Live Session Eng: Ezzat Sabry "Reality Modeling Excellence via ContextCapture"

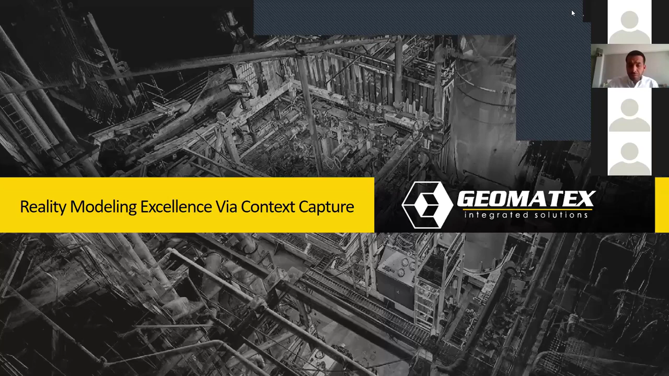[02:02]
or maybe all engineering disciplines, this makes geomatics and through reality modeling an optimum solution for digitization and upgrading capabilities for different sectors. So about ContextCapture, ContextCapture is a software provided from Bentley Systems,
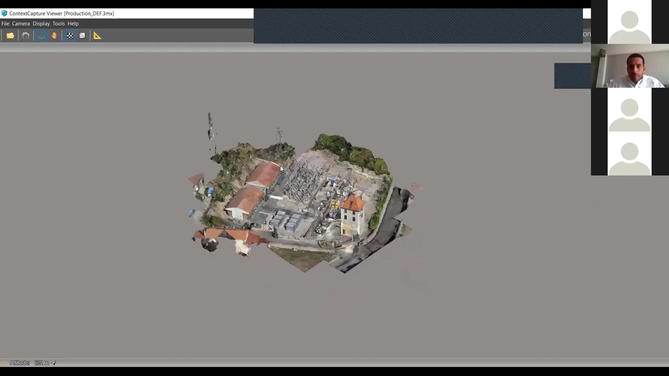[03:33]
This is a reality model for a substation.
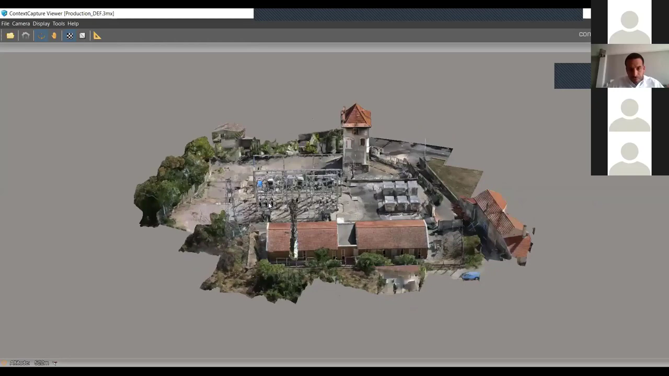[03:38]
It's done using different methodologies
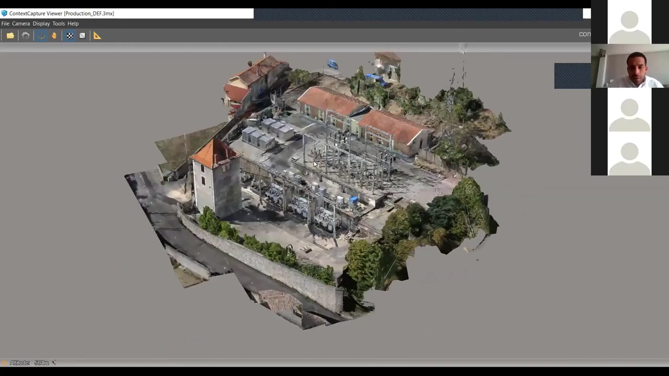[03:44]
from ground
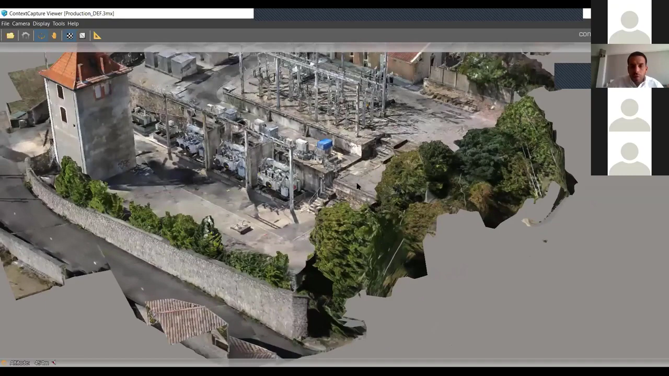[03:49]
imaging through a camera and also aerial photogrammetry through an unmanned air vehicle.
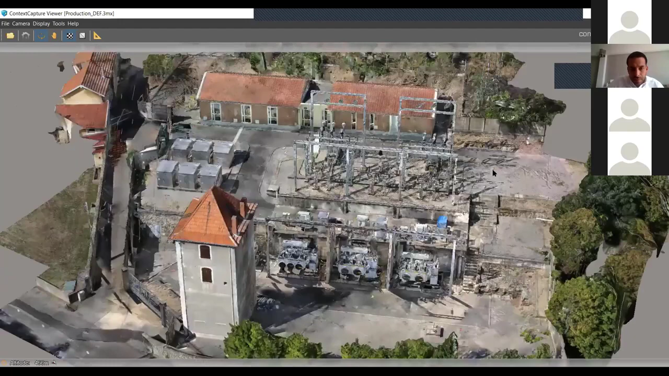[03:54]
You could see some details which could be very, very shocking for
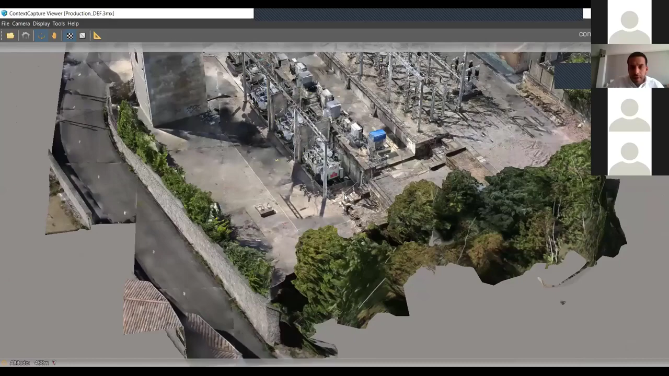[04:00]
some of us, that you could get details
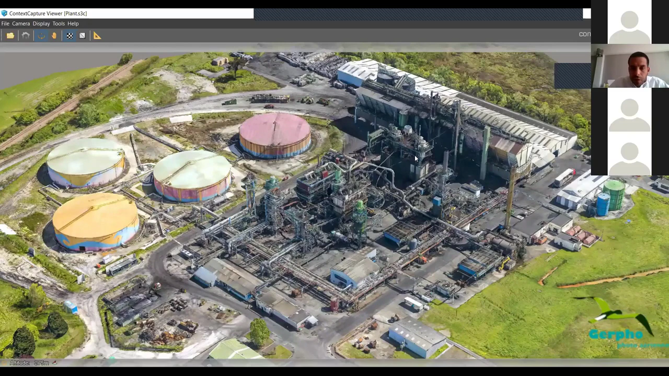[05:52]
mouse click in front of the user. So we could do some calculations for any volumetric calculation we may need, any distance measurements we may need.
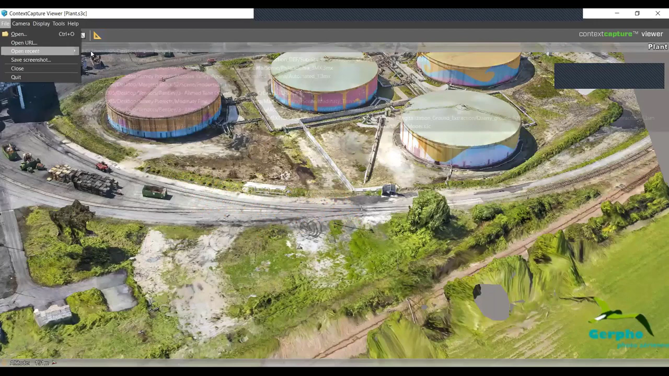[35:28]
This is a very interesting 3D model for a valley.
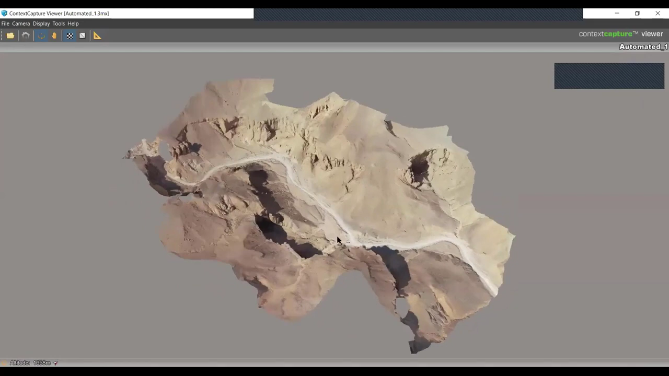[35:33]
You can see details. So here you can use this application maybe for mining, maybe for excavation for monuments, maybe to extend or
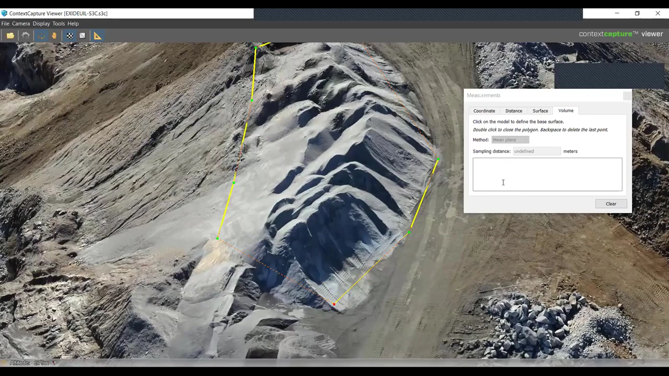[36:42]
And you could get the volume of this pile to be able to plan for your number of trucks which need to come to cover to for you to
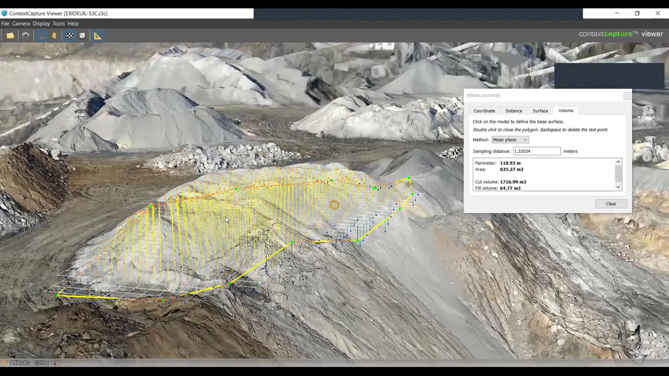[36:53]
remove those products from the ground.
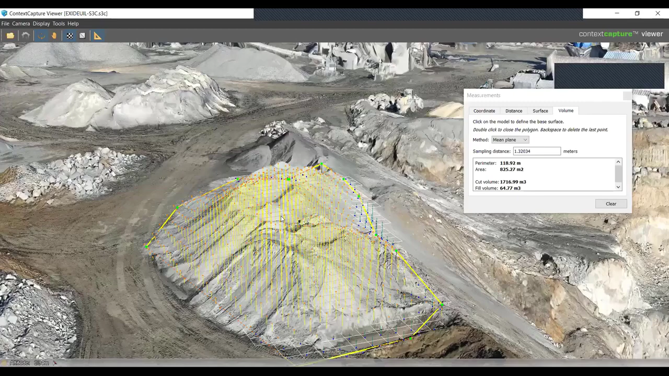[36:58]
And also you could plan
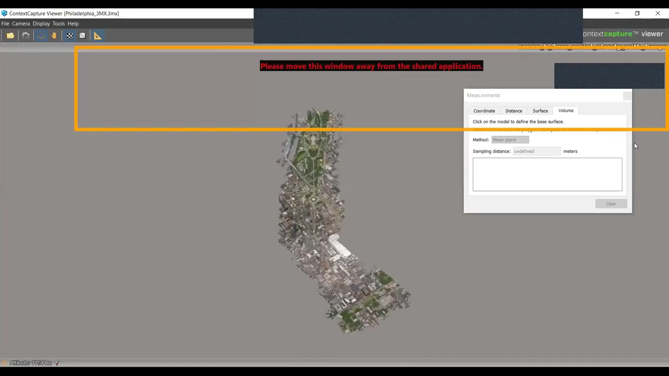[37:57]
One of the most interesting applications is city modeling.
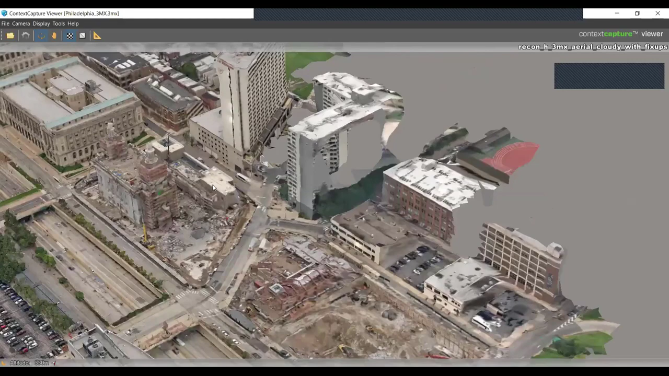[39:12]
This is a newly developed area, and this building maybe is about to finish.
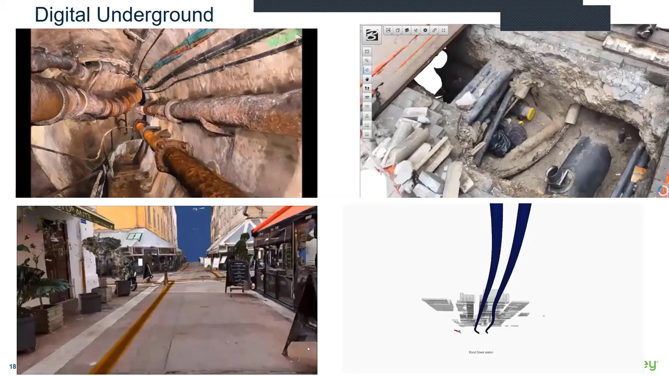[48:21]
you can come back and open this model to see what was done before and what was the condition of the other infrastructure.
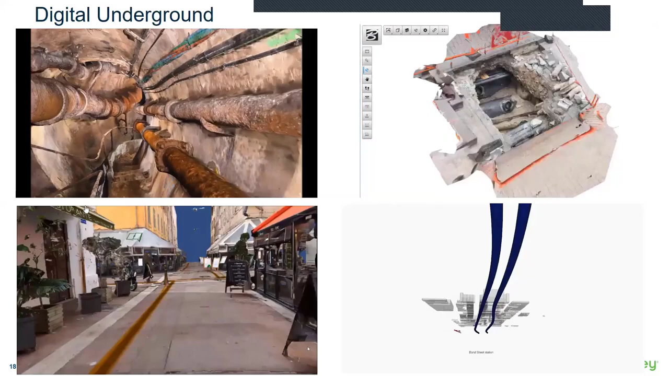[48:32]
And you don't have to do this anymore to start to planning from the above the ground, because you will have a full
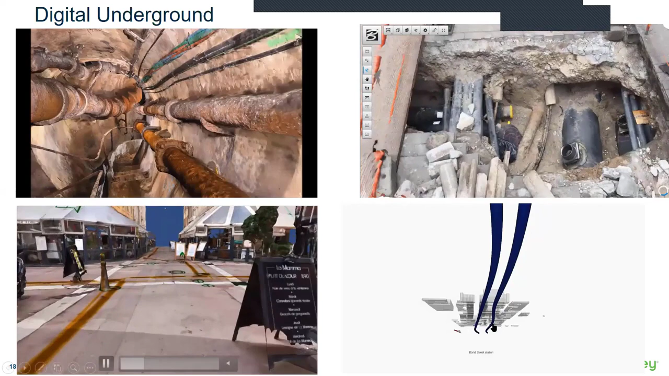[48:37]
underground perspective with the footprint of every building and different infrastructures with different layers of accuracy, because maybe those red ones are not validated, but the blue ones are already
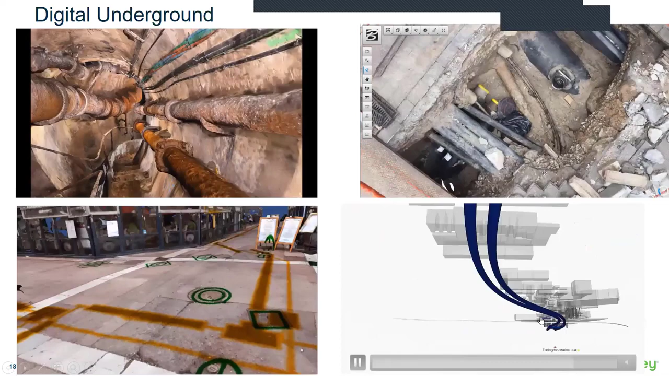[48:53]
validated through a ground penetrating radar or an accurate as-built modeling.
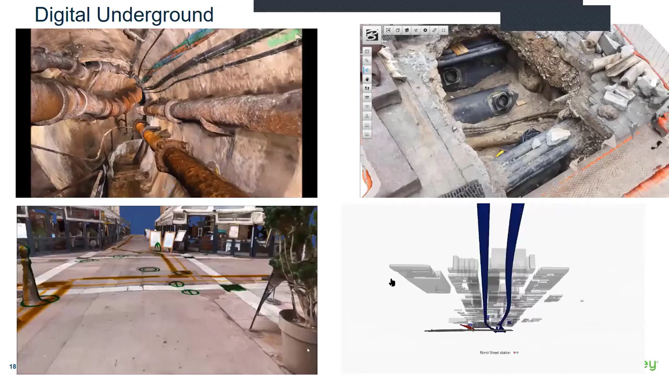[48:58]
Also, flood analysis, one of the very necessary,